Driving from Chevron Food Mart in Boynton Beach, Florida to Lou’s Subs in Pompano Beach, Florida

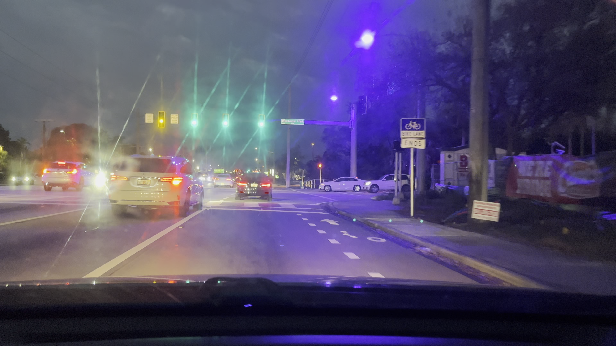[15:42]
They're purple, just like the ones by my house, or blue. And there's the Boynton Beach Mall on the left. You can't really see it, but you know. All right, so, well, that's Congress Avenue. All right, no, I'm not gonna turn on Congress.
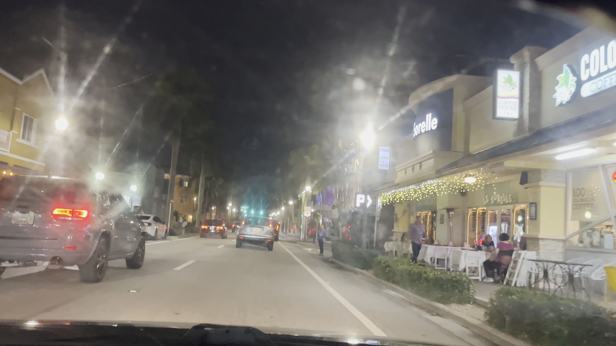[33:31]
It's got a wine bar, restaurant. So this is like, what, downtown Delray Beach?
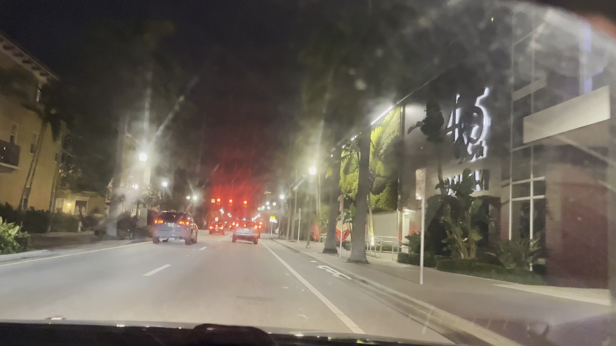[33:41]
This is like the central part. So yeah, US 1 is where everything is at. You know, a lot of businesses, homes and condos. Apartments, you know, such as, you know, stores, restaurants, bars. Like I mentioned before.
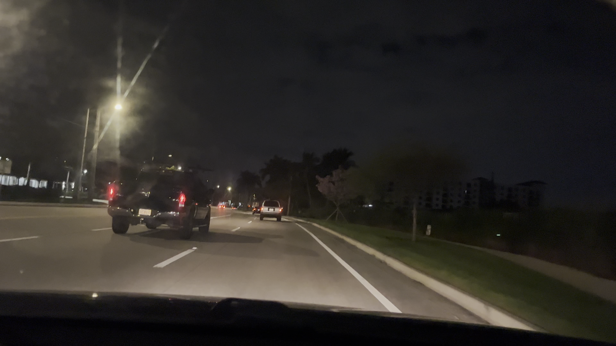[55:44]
They need to fix these blinking street lights on the left. Looks like there's a short.
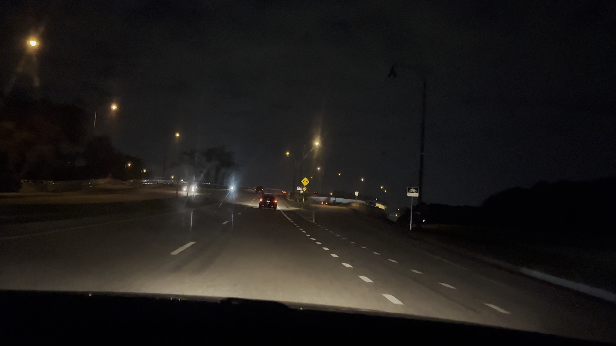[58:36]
As soon as I go over this bridge, I should be in Broward County, which is Pompano Beach or Deerfield Beach. I'm not sure.